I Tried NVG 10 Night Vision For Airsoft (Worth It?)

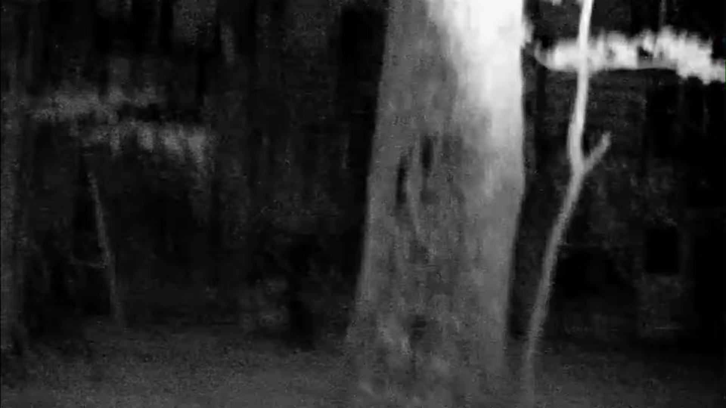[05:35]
He could see what was going on because this has a Wi-Fi transmitter. So you actually transmit a signal to your phone and see what's going on.
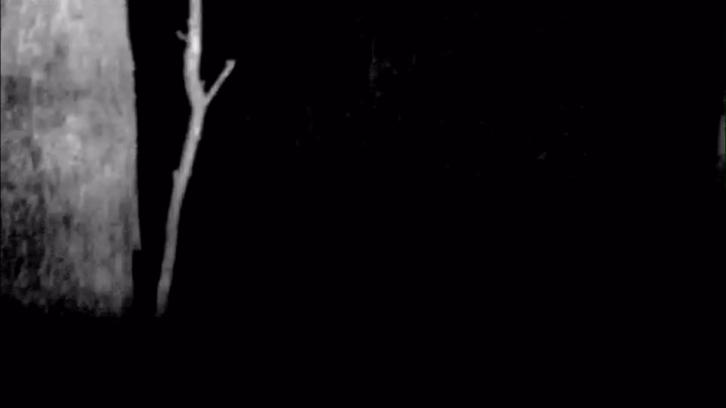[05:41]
That's how I was able to capture all of that footage.
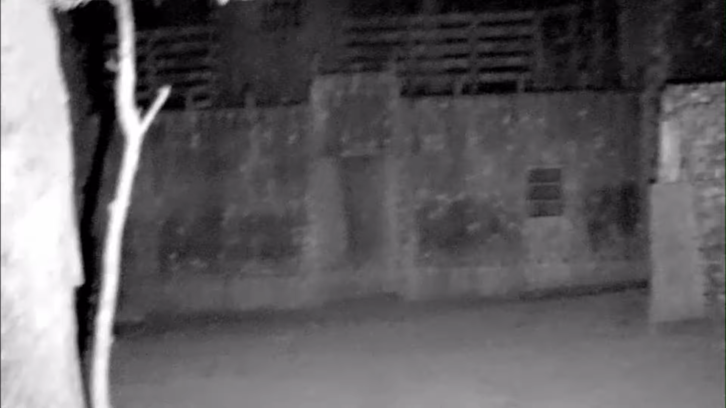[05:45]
But this thing is absolutely ridiculous. The visible laser is really impressive. The white lights, whatever. But the IR illuminator is absolutely awesome.